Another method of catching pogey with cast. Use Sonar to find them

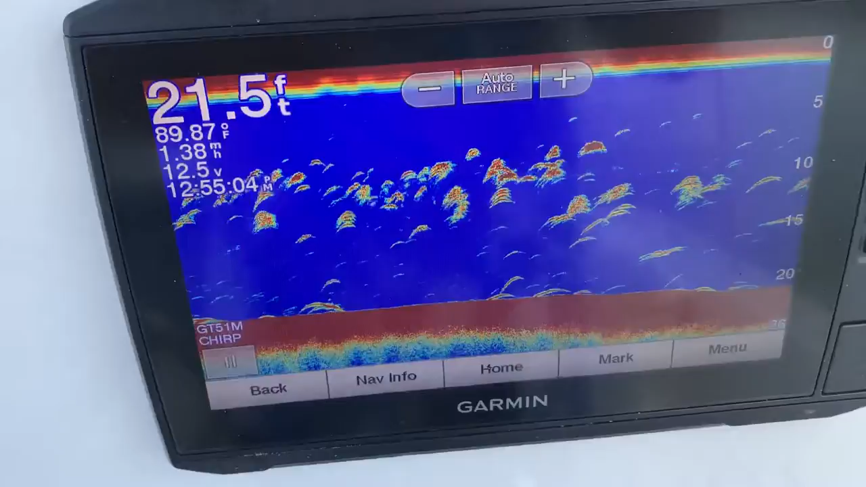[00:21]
On screen: depth 21.5 ft, water 89.87°F
You see right here where this company is right here?
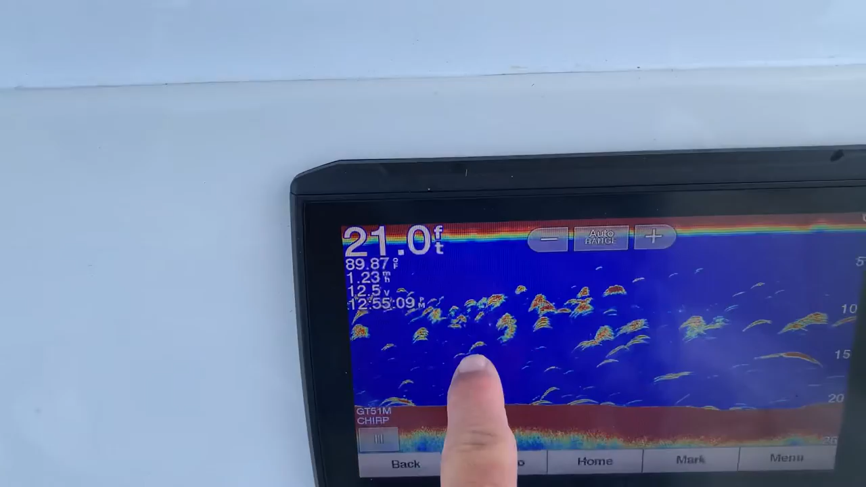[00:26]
On screen: depth 21.0 ft, water 89.87°F
And all you see right there at 10 feet, that's all pogies. I'm letting the net fall to 10 feet.
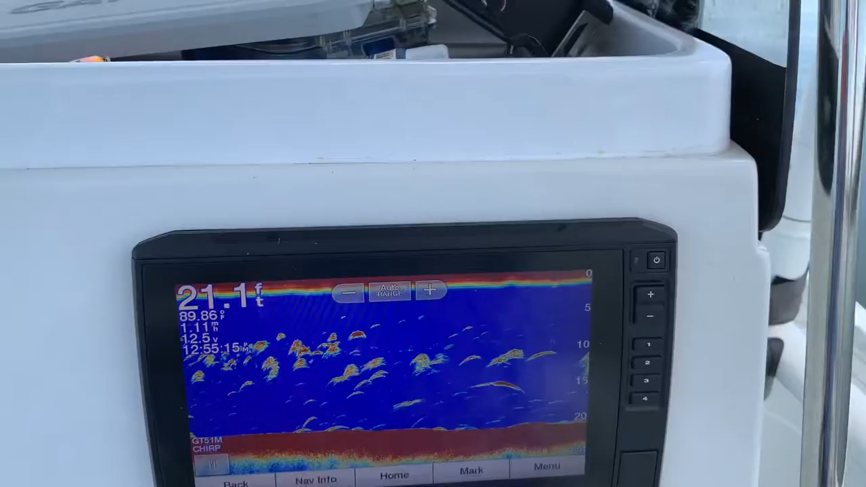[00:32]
On screen: depth 21.1 ft, water 89.86°F
And then after that, I'll pick it up. Because if you go, once you feel it, you hold the lanyard.
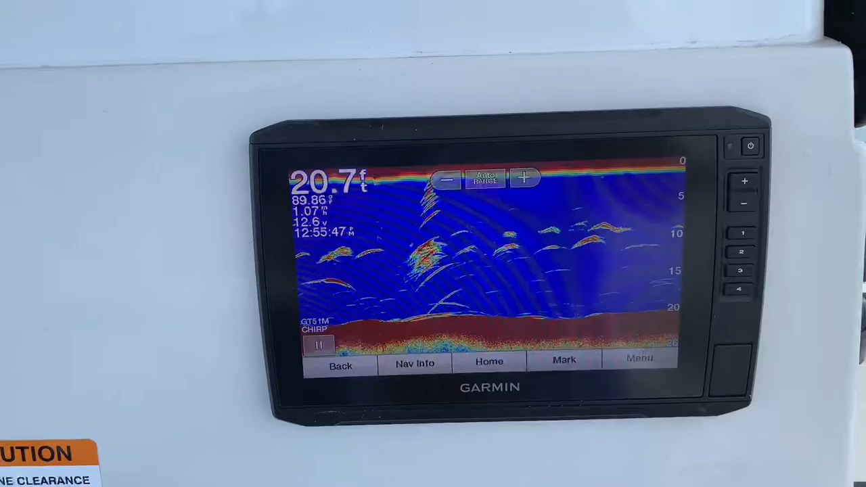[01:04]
On screen: depth 20.7 ft
You'll see how it changes. How it looks like pogies.
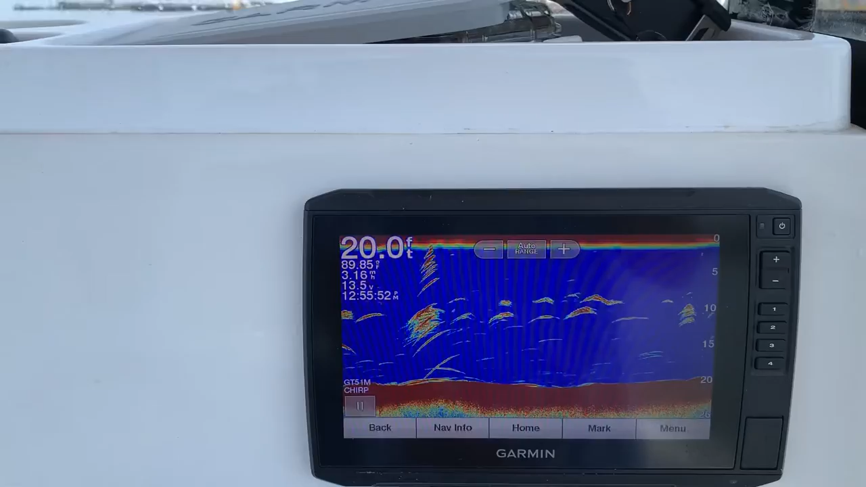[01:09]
On screen: depth 20.0 ft
You know, a bunch of salt and pepper, I call it.
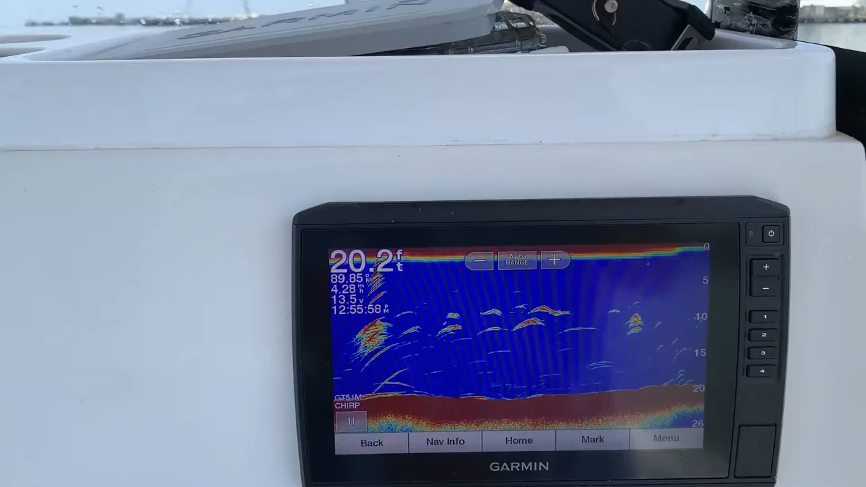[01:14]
On screen: depth 20.2 ft
And we might have passed them up. That's what you all saw when I first came on. What would it look like? There it is. Right there. You see them? 10 feet, 13 feet, 15 feet. You don't go to the bottom.
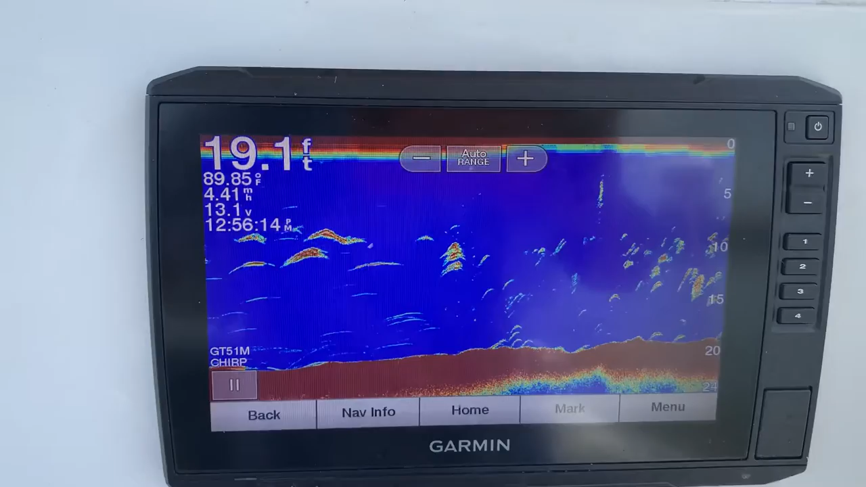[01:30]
On screen: depth 19.1 ft, water 89.85°F
If you go to the bottom, you might come up with some cats. And when you feel that lanyard start vibrating, that's all pogies right there. I'm going about three miles an hour. And you don't want the motor running when you cast. You go on like we are here, and you just cut it off and glide into that spot. And once you cast and you feel that lanyard vibrate, you pull it up and you've got a net full.
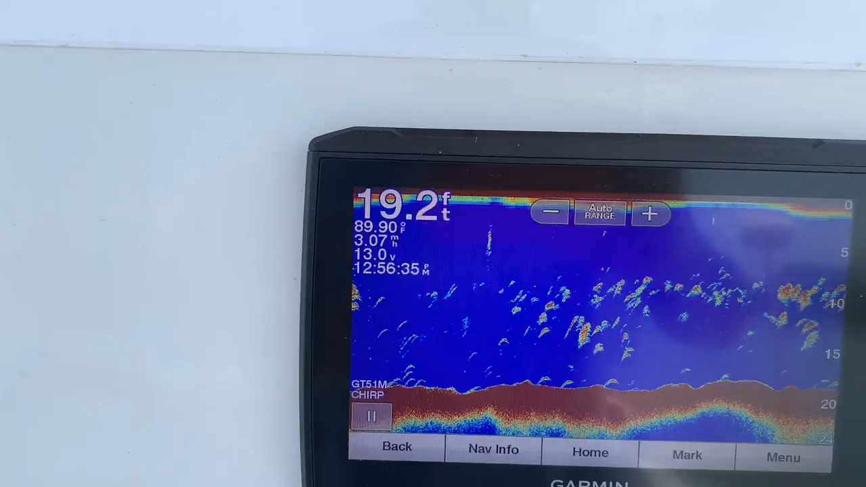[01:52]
On screen: depth 19.2 ft, water 89.90°F
Well, move a little bit more. Don't throw in the same spot. Maybe twice in the same spot. But you've got to move a little bit. But that's all pogies right there. Thick, thick.
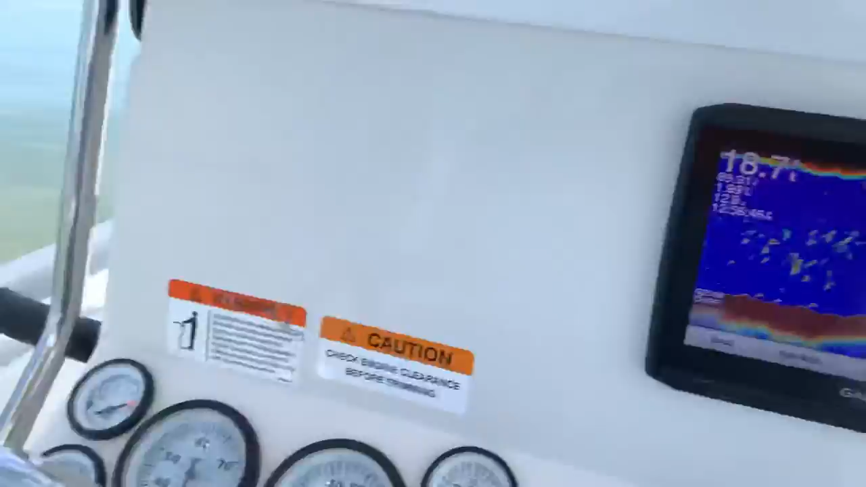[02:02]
And they're the perfect size. They're the perfect size. You know the ones I got in there?